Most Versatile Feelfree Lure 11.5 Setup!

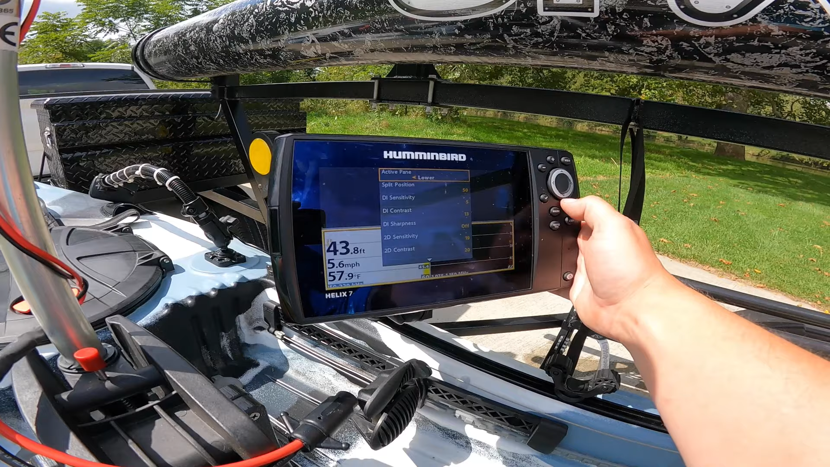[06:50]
On screen: depth 43.8 ft, water 57.9°F, speed 5.6 mph
and again that's running off that 7 amp hour to be truthful it probably actually needs to run off of a 10 amp hour or higher i have run this out before so uh let's see here we go let's change the
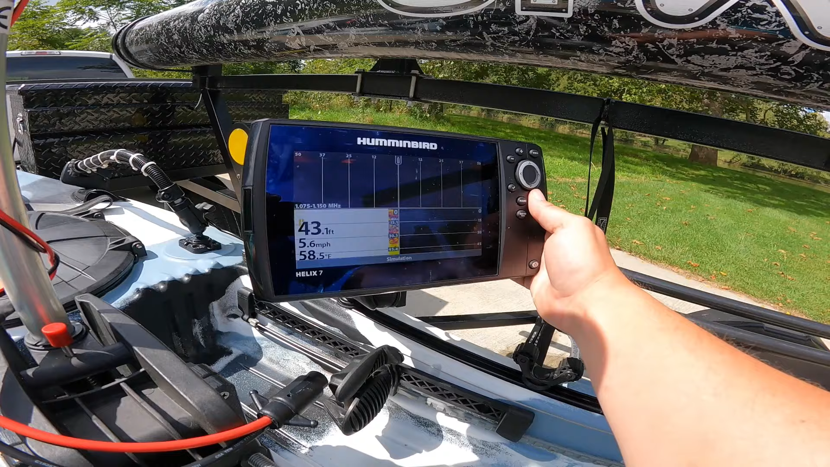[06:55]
On screen: depth 43.1 ft, water 58.5°F, speed 5.6 mph
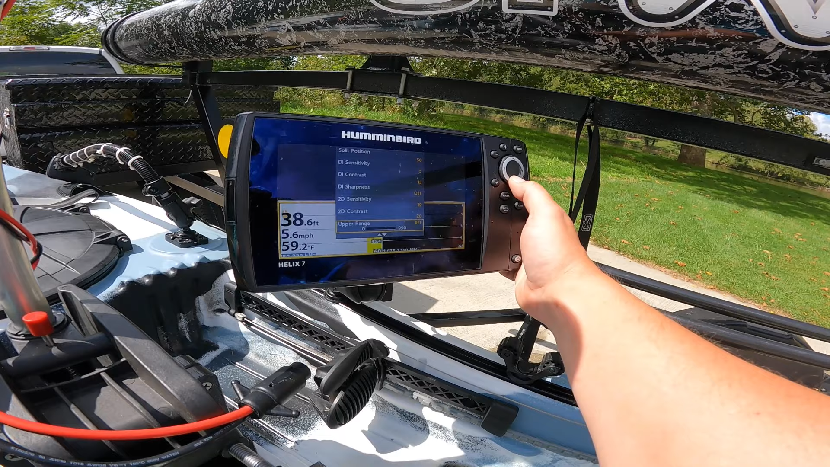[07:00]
On screen: depth 38.6 ft, water 59.2°F, speed 5.6 mph
speed here let's see
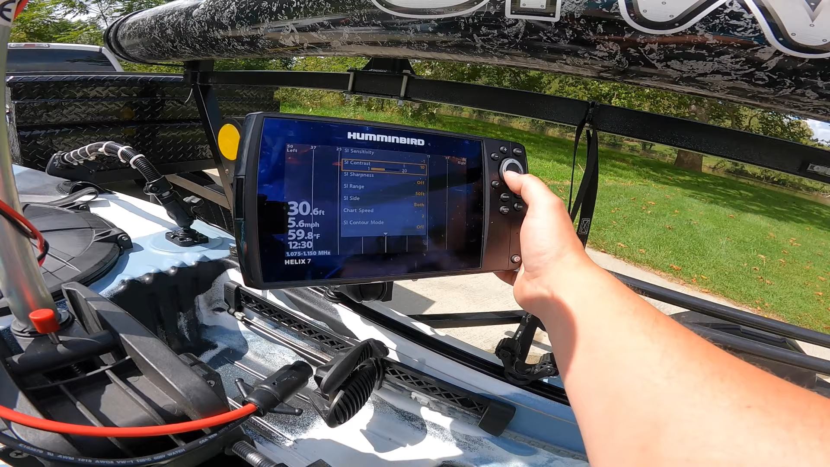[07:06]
On screen: depth 30.6 ft, water 59.8°F, speed 5.6 mph
there we go change the chart speed up
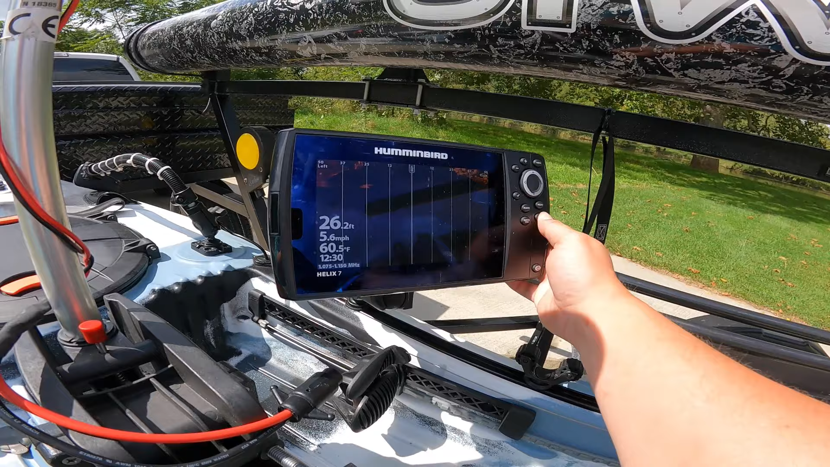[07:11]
On screen: depth 26.2 ft, water 60.5°F, speed 5.6 mph
so it works like i said i absolutely love this unit i've got it on a ram mount mounted to my track there i used to have this mounted